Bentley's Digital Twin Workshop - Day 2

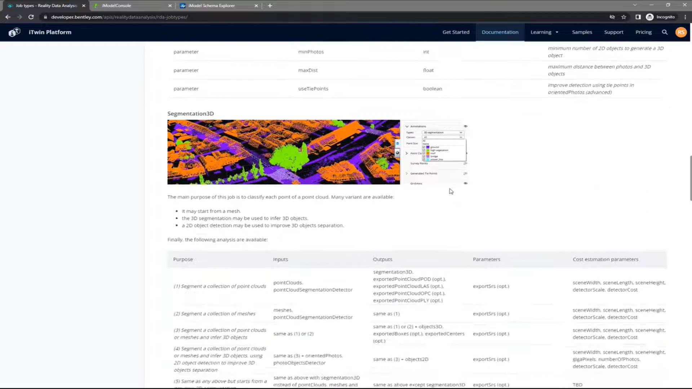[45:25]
already done that'll do things like some railway signaling, cars, bikes.